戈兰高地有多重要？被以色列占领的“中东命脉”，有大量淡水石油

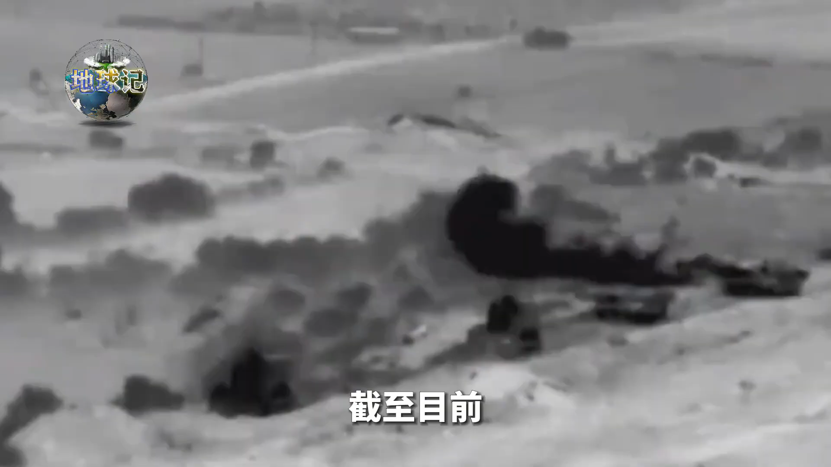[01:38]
至目前以色列国防军的地面坦克部队
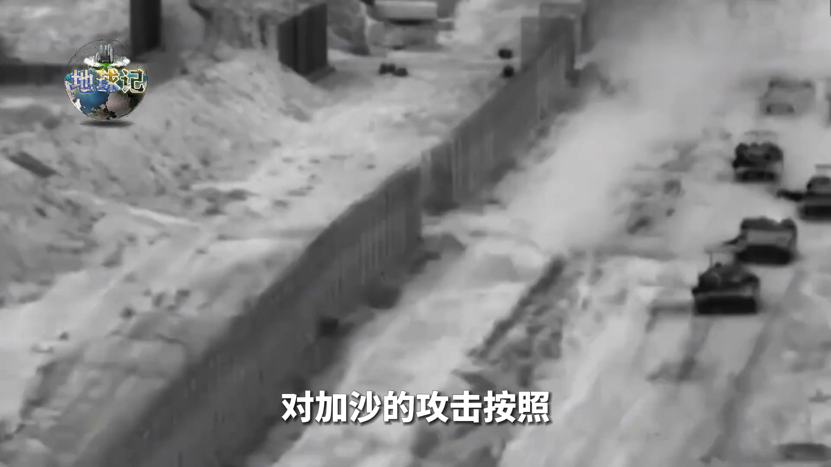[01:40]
对加沙的攻击按照其国防部发言人的说法依